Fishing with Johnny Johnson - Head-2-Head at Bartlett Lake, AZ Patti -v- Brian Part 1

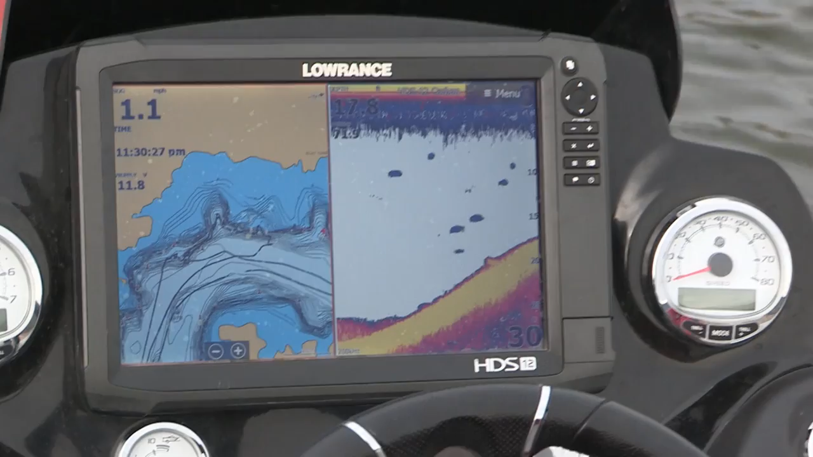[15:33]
we're sitting in 25 foot of water and right where his jig at is, was right around 10-11 foot. So we have that real good drop off that comes up and real rocky.
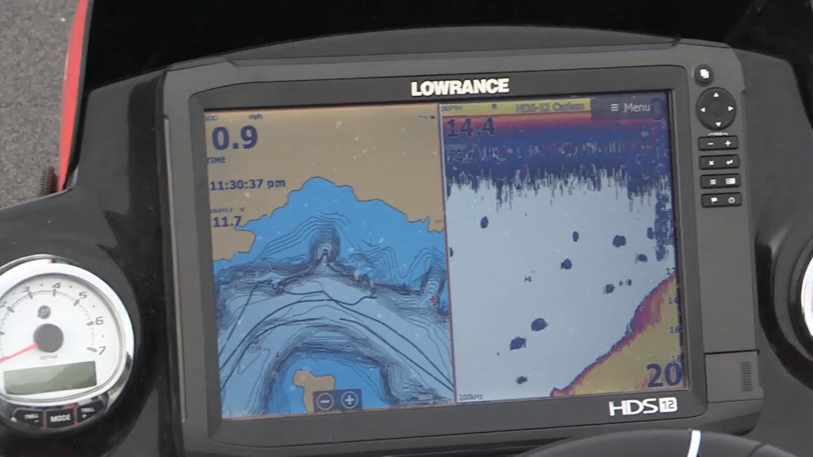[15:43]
So that's what we're fishing. We're fishing real slow. Those fish get on these rock piles and these areas, you know, where there's any kind of structure. Deep access nearby. Yep. Right? And you're.. You know, Brian's from Havasu.